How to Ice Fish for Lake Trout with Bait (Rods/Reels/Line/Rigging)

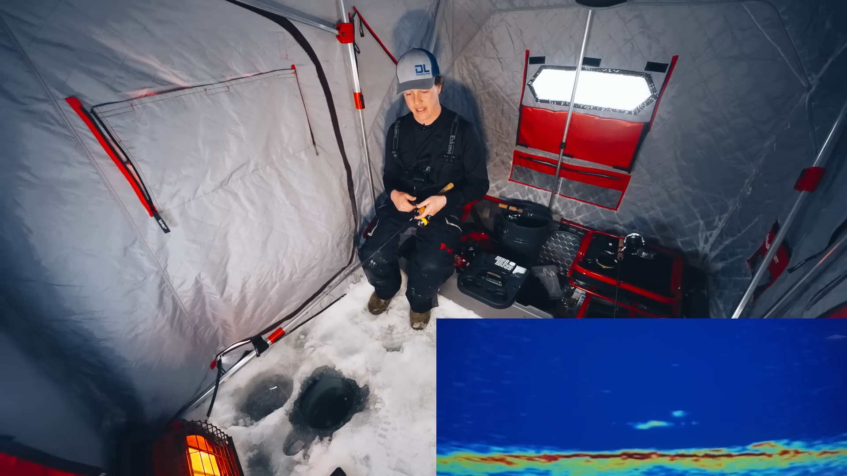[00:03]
Is this a lake trout or a big walleye? Oh! Ooh! Guys, welcome back. My name is Jay Siemens. I live in a place where we have winter like 6 months of the year. From November till April, we can be on the ice. And right now there's a fish swimming towards my jig. We're on Lake of the Woods. We're trying for lake trout. The sun has almost set, but I'm just starting now. Why are you just starting now? Well, I just finished filming my goodness! I just finished filming another project for Leatherman Canada.